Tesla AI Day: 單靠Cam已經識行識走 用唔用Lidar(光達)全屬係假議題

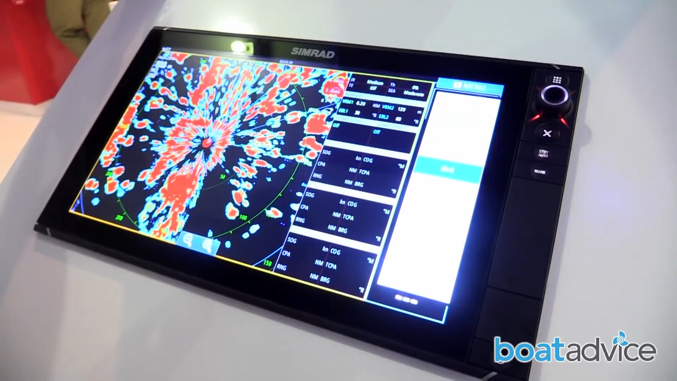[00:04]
Radar 雷達 英文傳稱是Radio Detection and Ranging是透過發
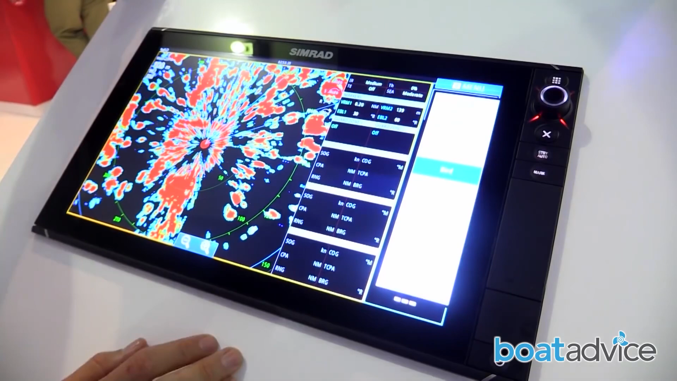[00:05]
射無線電波和接收反射
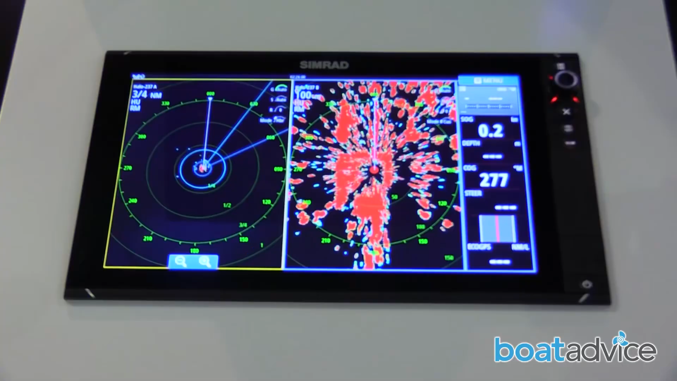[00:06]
訊號去探測周圍的障礙物而
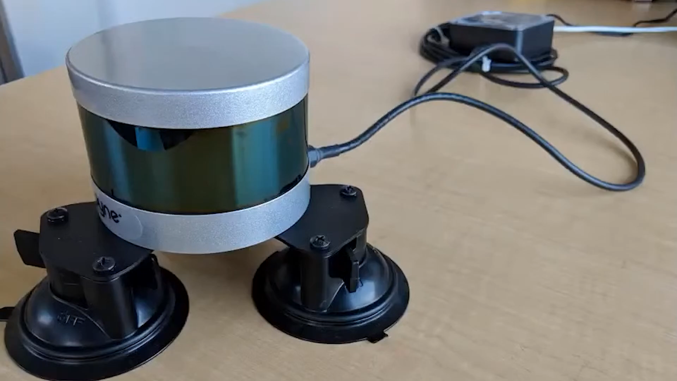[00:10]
Radar就是光達 顧名思義它是Radar的光線版本它是靠
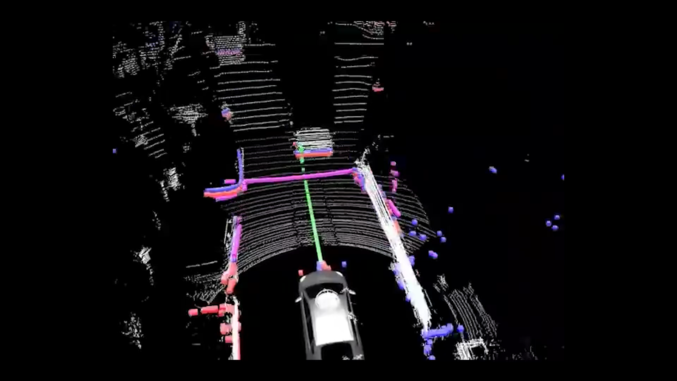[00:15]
發出紅外線雷射和接收反光訊號去探測障礙物雖然Rad
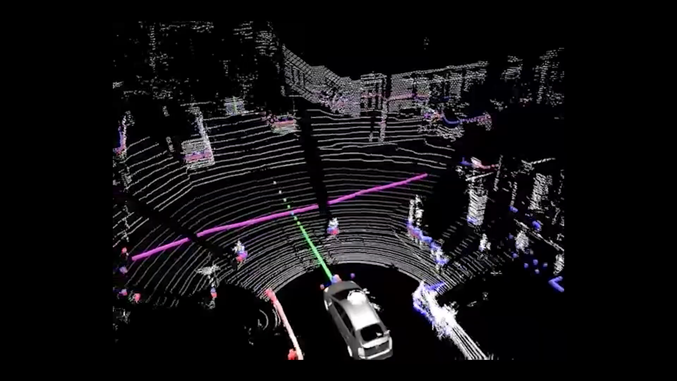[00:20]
ar的探測範圍只有幾百米左右比起Radar以公里計短很多但Rad
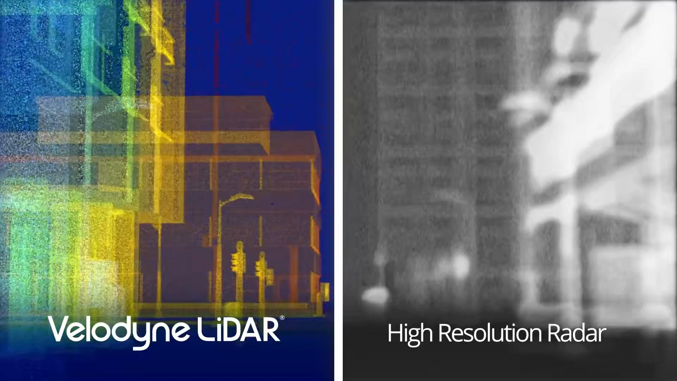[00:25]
ar的解像度起碼差幾百倍根本形成不到3D數據點所以
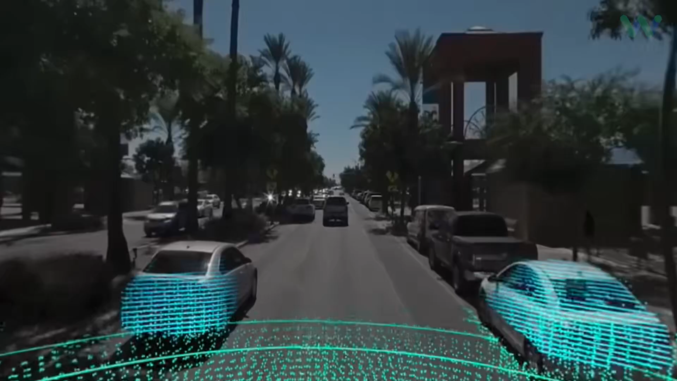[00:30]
在自動駕駛的應用Radar這個選項就吸引很多
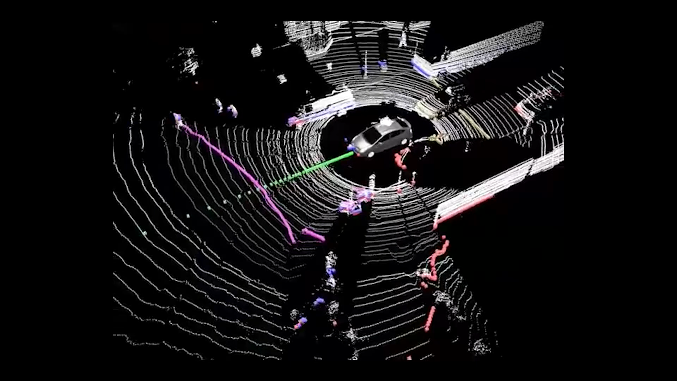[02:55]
和Refresh Rate其實是遠低於CAMLIDAR看到什麼其實CAM都看到的而且已經拍得很好
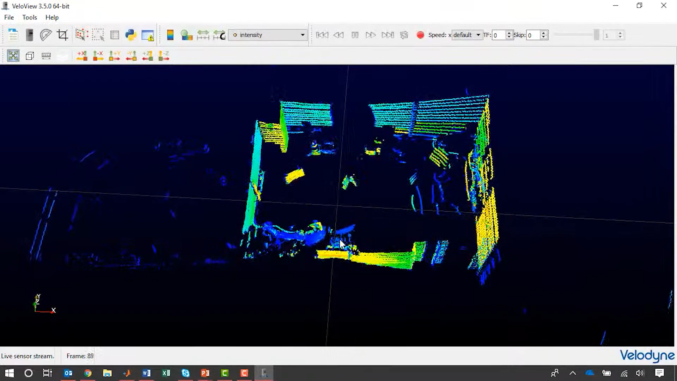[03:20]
LIDAR在這些情況一樣它不會有什麼神奇的偷視能力去看穿牆而這個難題的解就是在算法裡
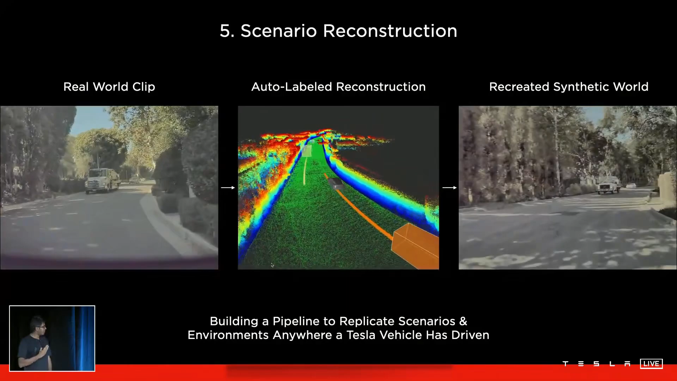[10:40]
車速數據等等重新構建出3D的虛擬場景然後就可以針對它做debug或者做千千萬萬次AI訓練和模擬即是說Tesla可以收集真車autopilot表現不好或者臨近意外的片段再重新還原出一個3D場景去改善它的駕駛AI模型